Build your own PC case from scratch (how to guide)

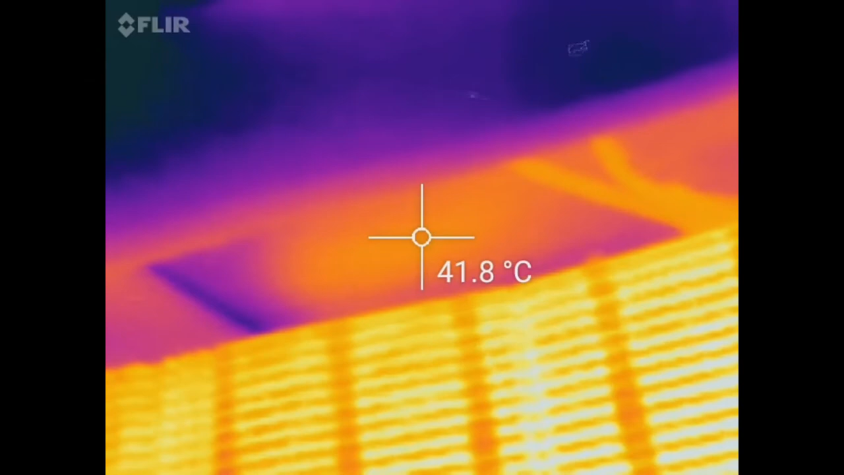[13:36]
On screen: spot 41.8°C
This is about the same temperature as your hand after doing the washing up,
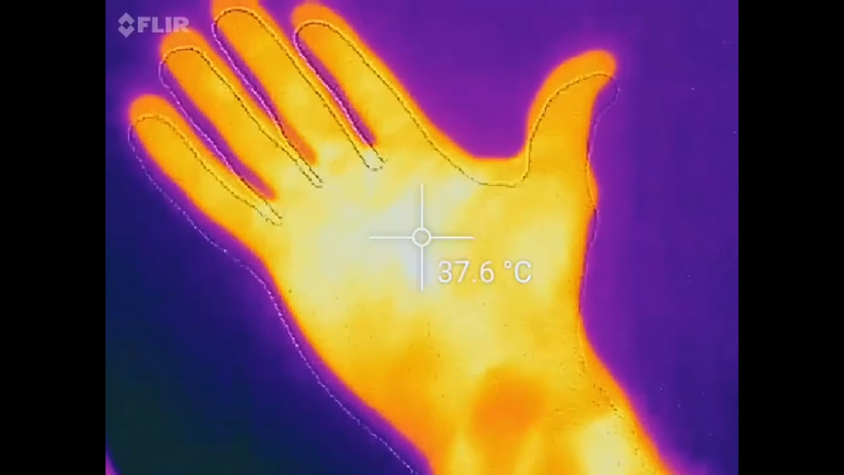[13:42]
On screen: spot 37.6°C
and a far cry from the 200 degrees Celsius required for MDF to spontaneously combust.